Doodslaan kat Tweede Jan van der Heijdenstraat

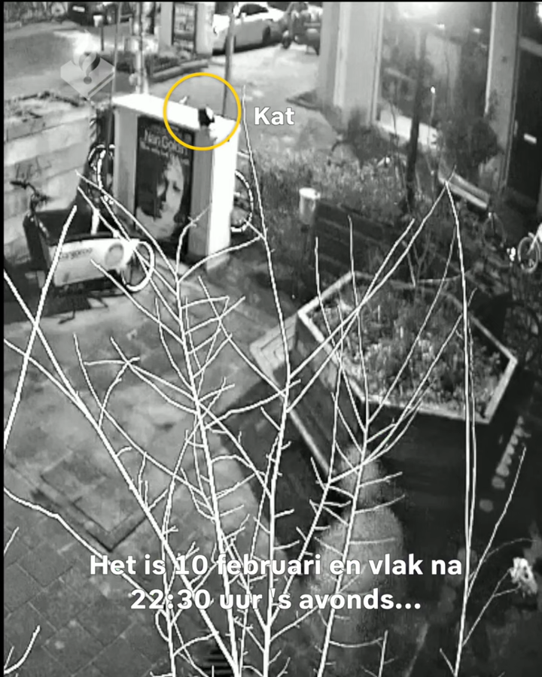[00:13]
Het is 10 februari en vlak na half elf s'avonds als de verdachten aankop lopen op de kruising bij de Hemonistraat en het tweede jan van de Heidestraat.